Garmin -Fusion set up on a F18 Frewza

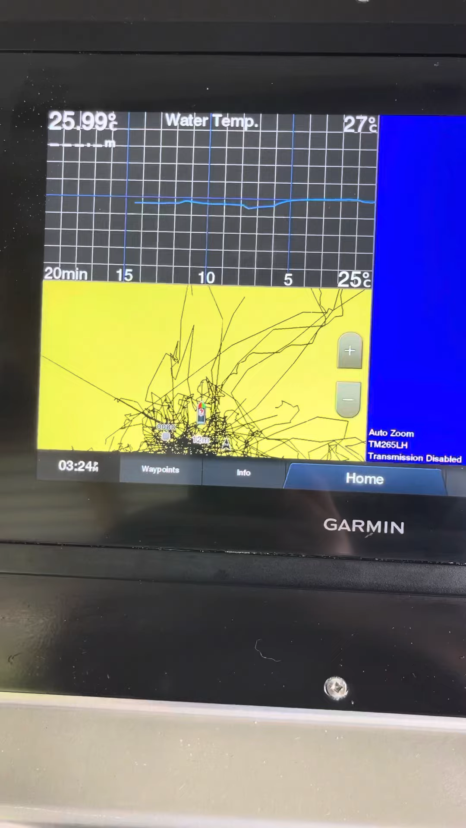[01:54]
On screen: water 25.99°C
plenty of zigzags there, temperature and sonar on that side.
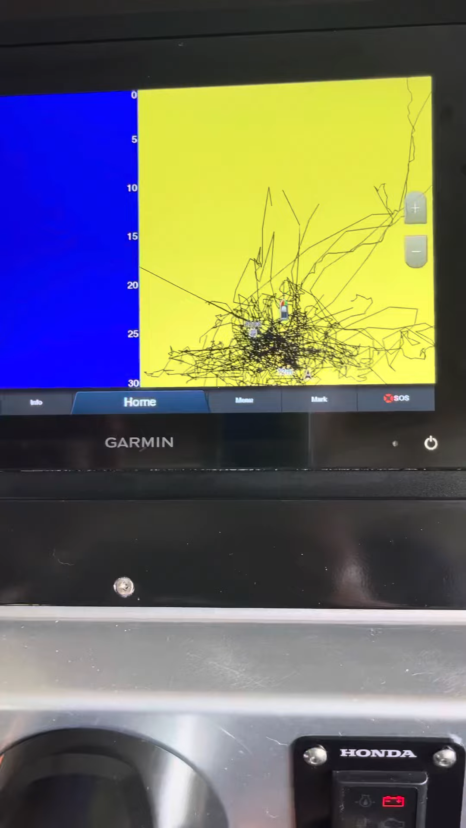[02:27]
That's just dragging it around my house, I don't know why that's like that.